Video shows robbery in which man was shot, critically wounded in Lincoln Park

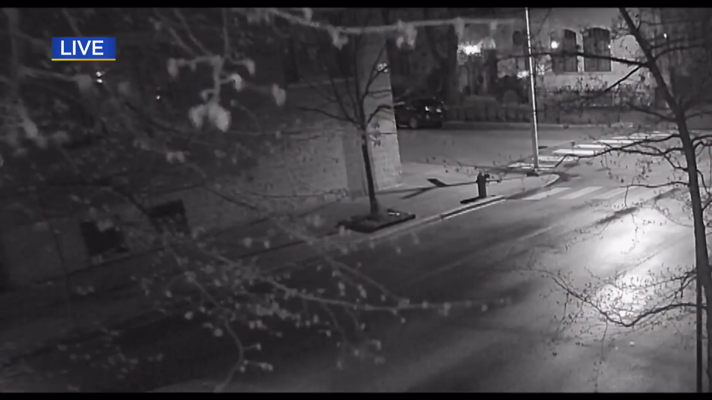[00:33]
A white car rounds the corner of Webster and Wayne. We sped up the video to show what happens next.